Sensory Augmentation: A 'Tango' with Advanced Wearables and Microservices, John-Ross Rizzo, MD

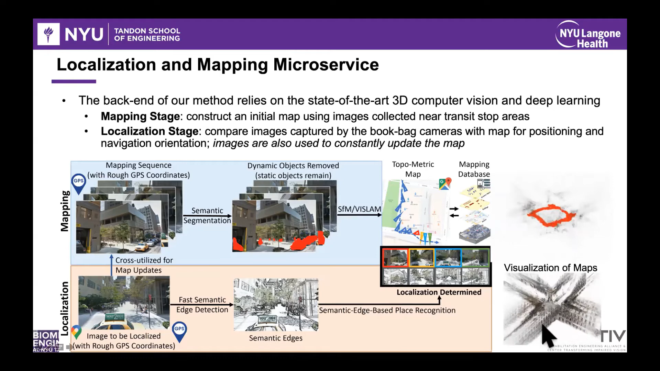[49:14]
So this is called vision place recognition. And what's really cool is this gets really good, and with artificial intelligence, I can actually start to reconstruct roughly the three-dimensional environment. So what you can see on the right here is us reconstructing an intersection that we've then walked through. So, you know, the way this could potentially work is